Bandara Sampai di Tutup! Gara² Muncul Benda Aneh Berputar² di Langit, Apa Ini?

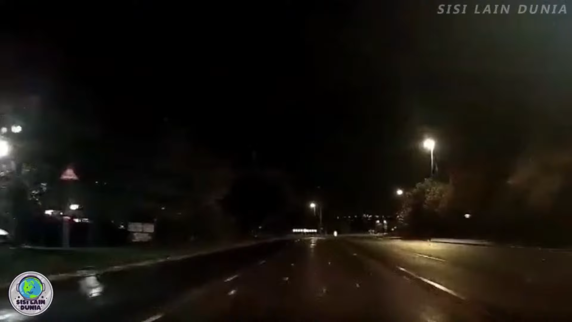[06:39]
melintasi jalan di Newport Terlihat dalam video tersebut kilatan cahaya biru itu tiba-tiba menyala di langit Yang bersamaan dengan lampu jalan yang mati Lalu hidup kembali Seakan-akan cahaya itu mempengaruhi aliran listrik di jalan tersebut Cahaya biru itu sempat membuat penduduk sekitar bingung